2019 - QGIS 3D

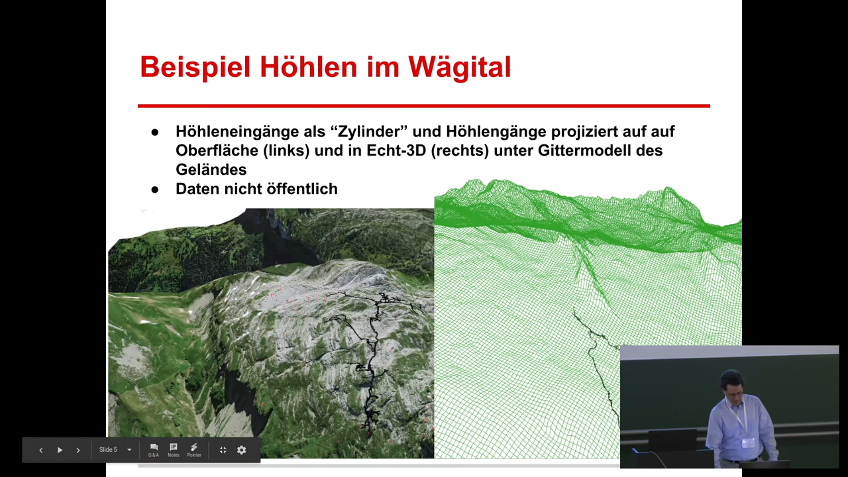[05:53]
Was man aber machen kann, ist, man kann ein Gittermodell machen. Das ist leider auch noch nicht keine so einfache Checkbox, dass man jetzt sagen kann, jetzt rendern wir das Gelände als Gitter. Sondern es gibt eine Möglichkeit, ein kleines Modell zu machen und dann kann man ein Gitternetz rechnen und das dann verdichten und
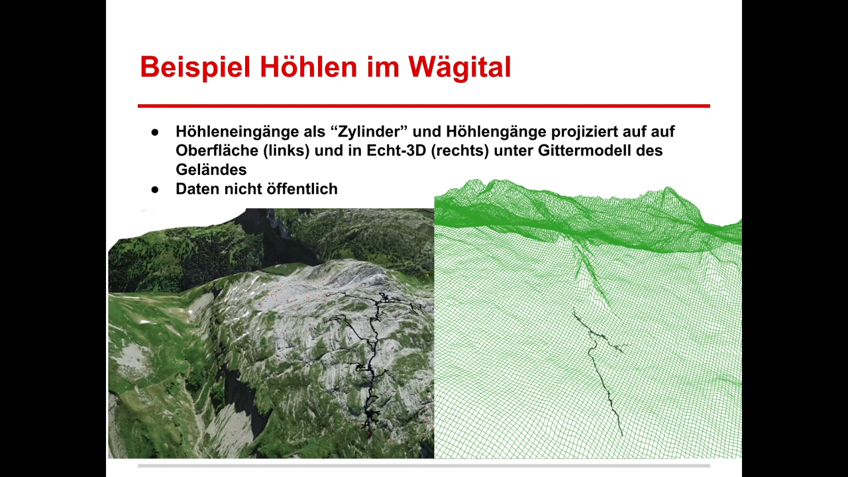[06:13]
dann die Höhe vom Geländemodell ableiten. Und dann hat man 3D-Linien oder bei jedem Stützpunkt eine Z-Koordinate.
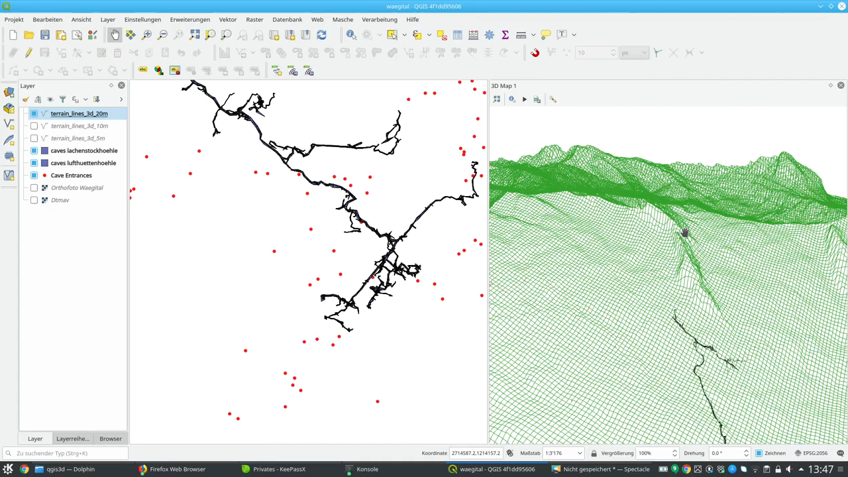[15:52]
kann ich den Blickwinkel nach unten kippen, und nach oben auf die Seite. Ich kann jetzt hier auch wechseln auf das Geländemodell. Das ist jetzt hier noch flach, weil ich es noch nicht zugewiesen habe. Da sieht man die 3D-Verläufe von den Höhlen, die sind jetzt über dem Modell, weil das Geländemodell noch nicht die richtige Höhe hat. Das muss ich hier einstellen, welches von den Raster-Layern mein Geländemodell ist.
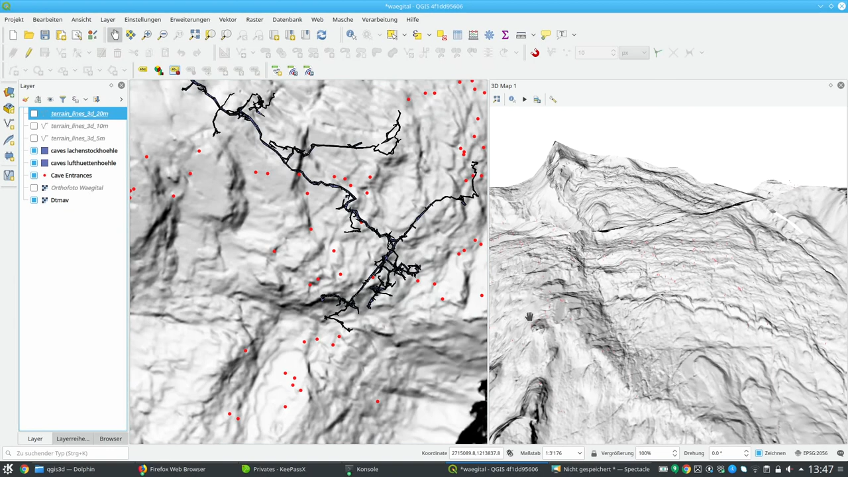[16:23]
So, jetzt liegt das über den Höhlen, und natürlich kann ich dann das Autofoto einblenden. Und da sieht man, dass man mal ein bisschen Verzögerung hat mit den Krachen für die Overlays.
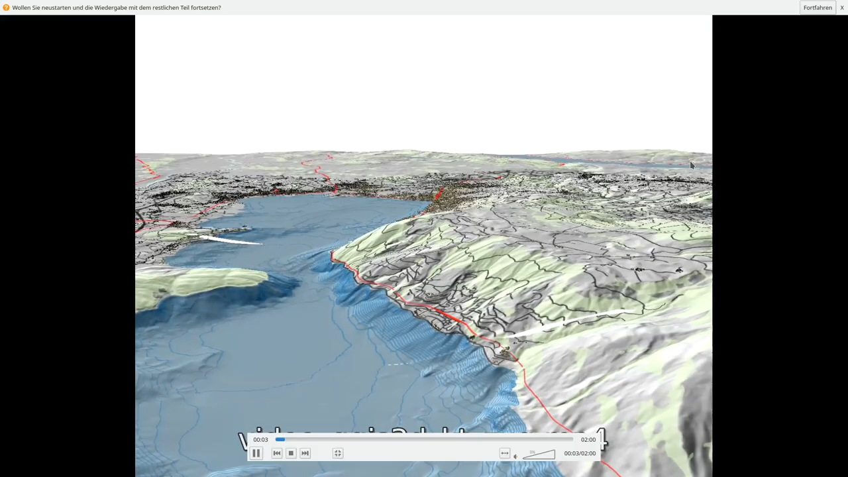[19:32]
Ja, da sieht man auch wieder diese Blitzer da, die da teilweise kommen, nicht so schön. Etwas, wo man vielleicht noch eine Lösung suchen muss.
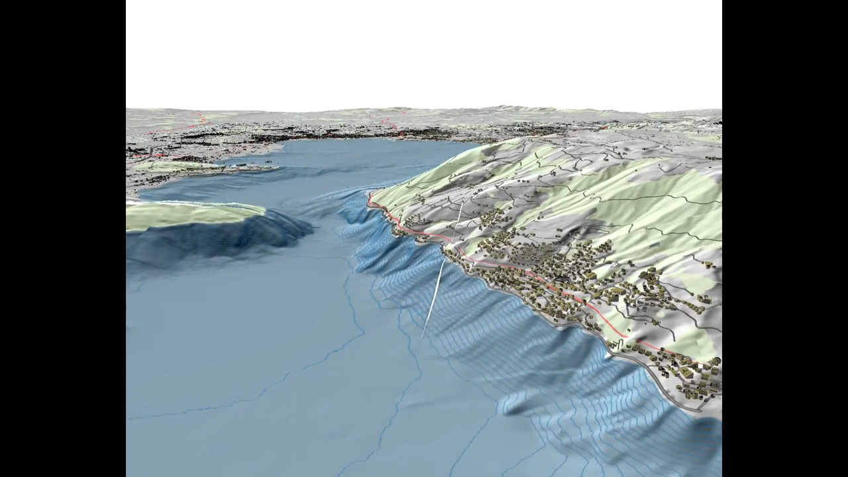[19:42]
Wir haben jetzt im Kanton Zug auch ein Modell vom Seegrund,
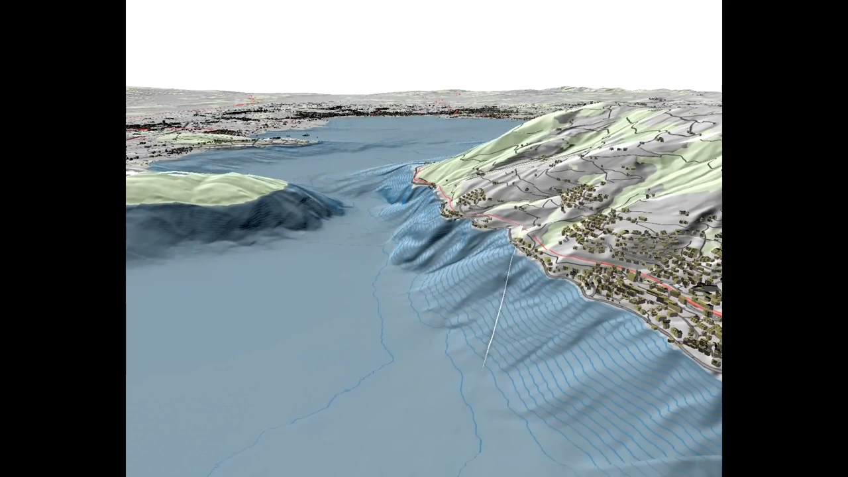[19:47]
das ist hier jetzt sichtbar.
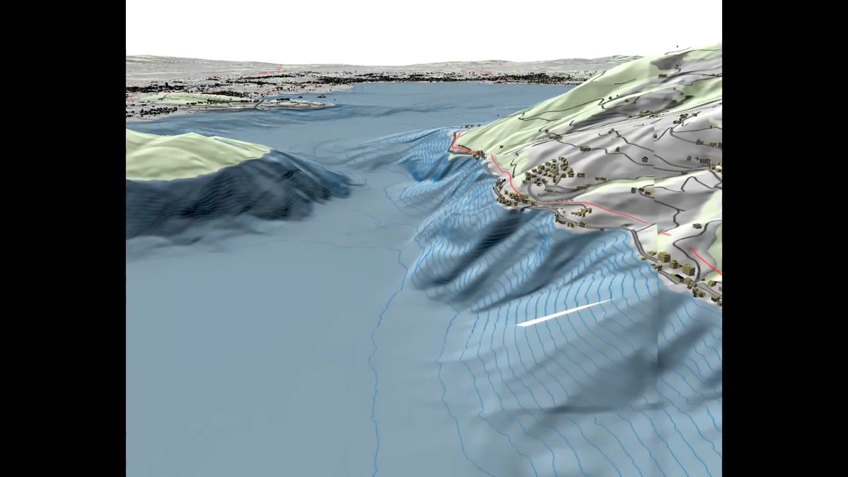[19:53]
Aber leider gibt es keine Transparenz, und darum kann ich die Seeoberfläche jetzt hier nicht darstellen.
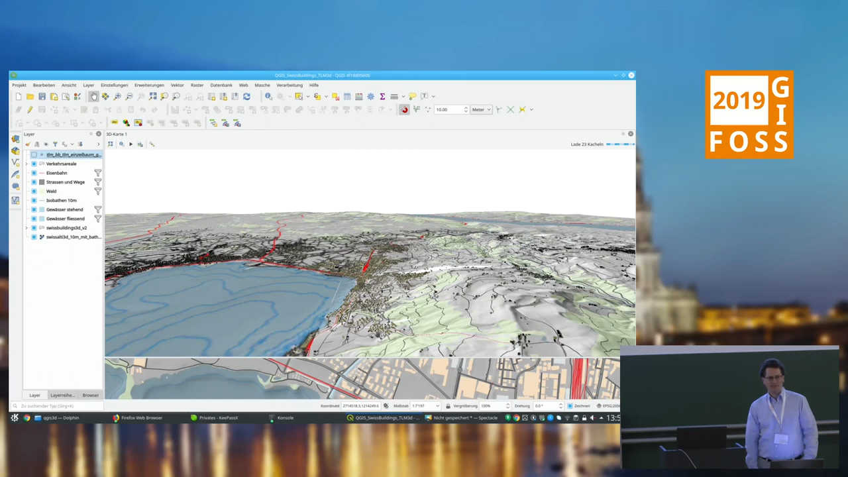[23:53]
Oder meinst du wirklich 3D-Volume, also 3D-Pixel? Das ist angedacht, aber nicht konkret in Entwicklung, ja. Also Martin Tobias meinte, das wäre interessant zu machen, aber noch nicht weitergedeht.
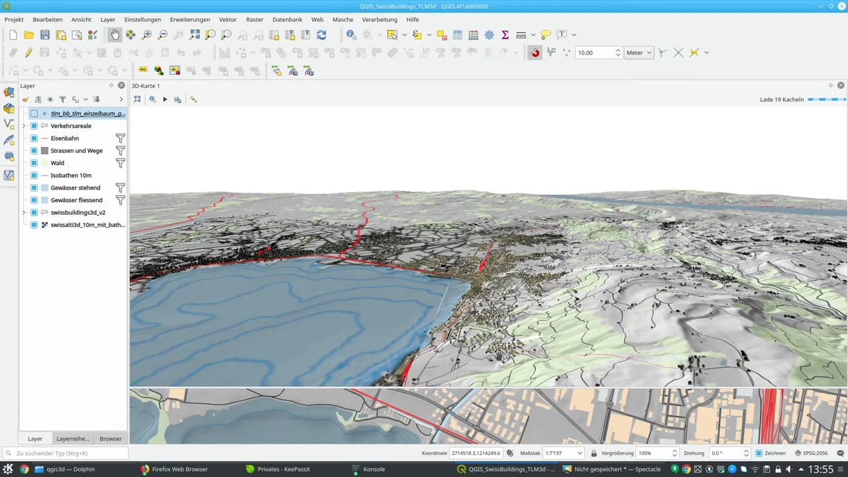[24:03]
Aber gerade bei der Darstellung, also falls ich hier da Ideen habe, wie man solche Sachen überhaupt darstellt, ohne das... Also mit Transparenzen ist es echt schwierig.